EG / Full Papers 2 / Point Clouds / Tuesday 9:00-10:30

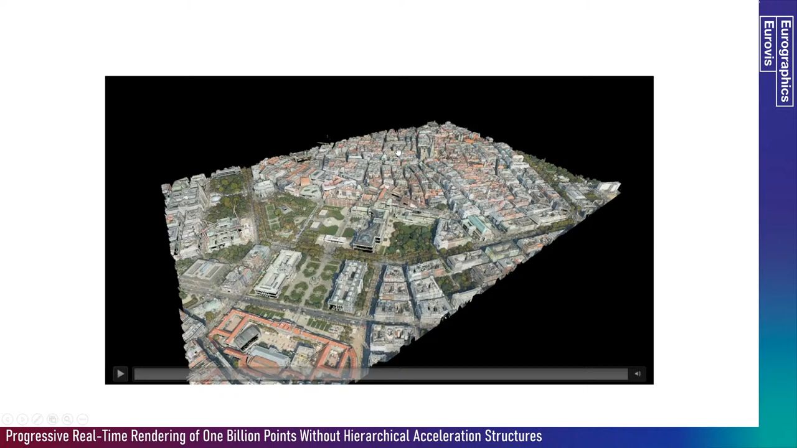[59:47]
So, let's take a look at what this looks like here. So, when we're switching attributes, it's not instant.
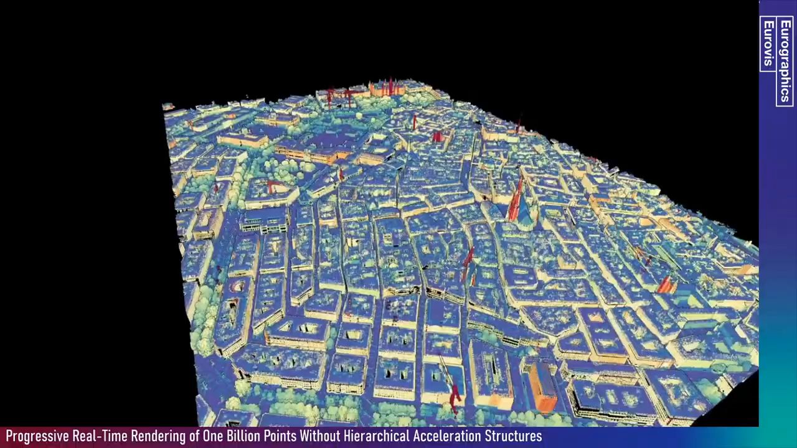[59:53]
It takes a couple of frames until this is finished. But, considering that this is not done on a frame-by-frame basis,
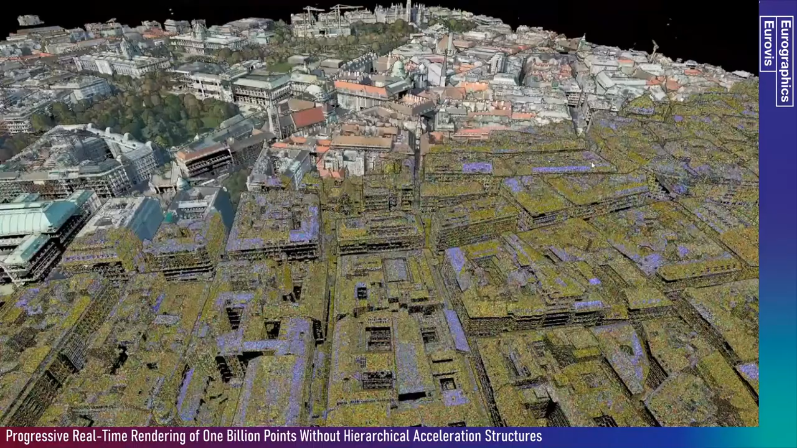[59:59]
rather when a user says he wants to see a different attribute, this is usually fine.
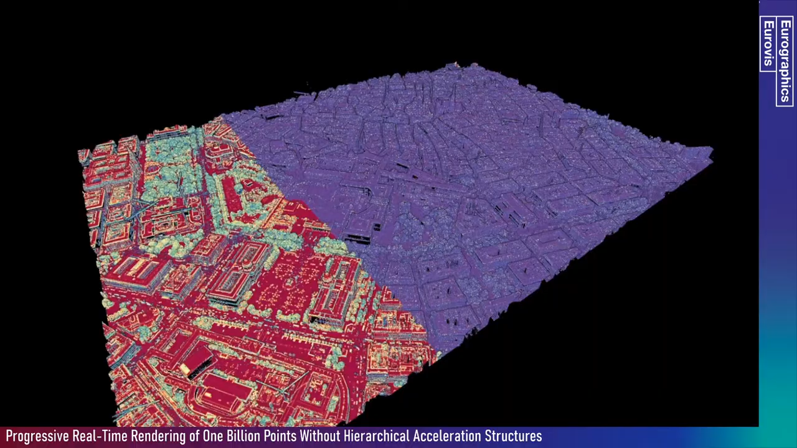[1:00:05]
Of course, you won't be able to do some
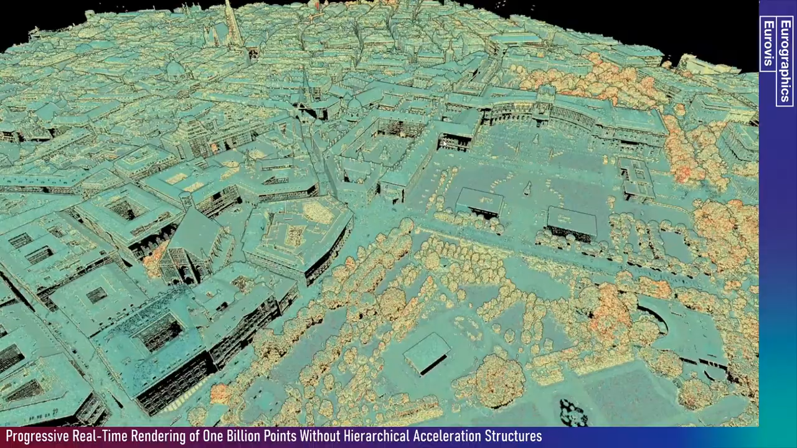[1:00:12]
kind of shading that requires a combination of a lot of attributes or filtering that needs a lot of different attributes.
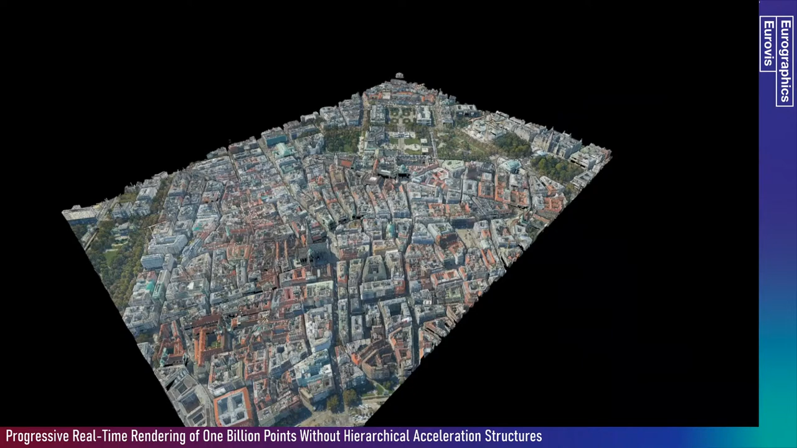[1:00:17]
But, as long as you just need a limited amount of attributes, this is working quite well. Okay.